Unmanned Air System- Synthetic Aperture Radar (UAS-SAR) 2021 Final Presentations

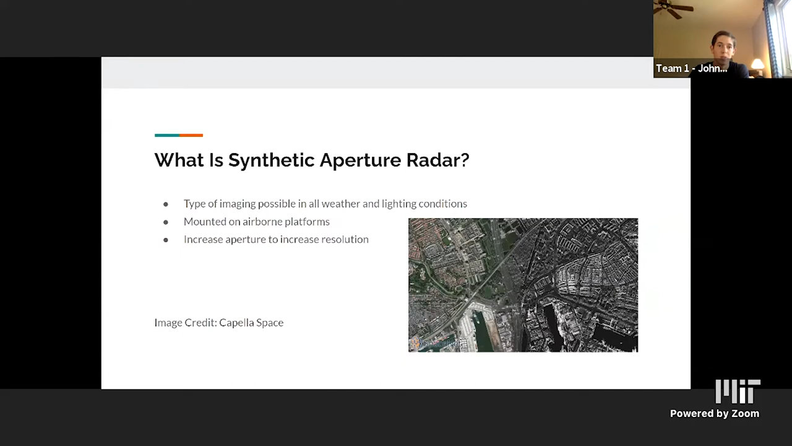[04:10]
Next slide. In synthetic aperture radar the airborne platform, a satellite drone or plane flies in a path above and to the side of the area it's trying to image so the target is not directly below but instead to the side and it emits pulses at regular intervals and then synthesizes or brings together the reflected energy to form a single image. That bringing together of all those separate pulses is what allows the resolution to be so high and makes the effective aperture the length of the flight path instead of the physical size of the radar.
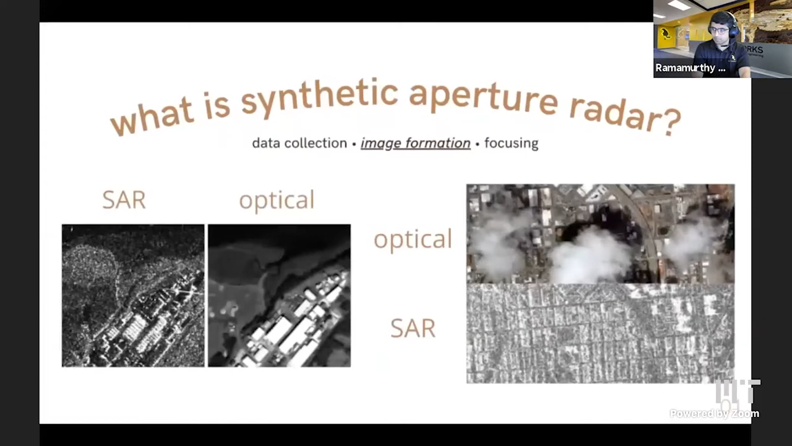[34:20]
SAR images can detect how reflective the scan surface is and are also useful in being able to see through cloud cover and the weather. Back projection also allows us to create cleaner images by not just focusing in the center.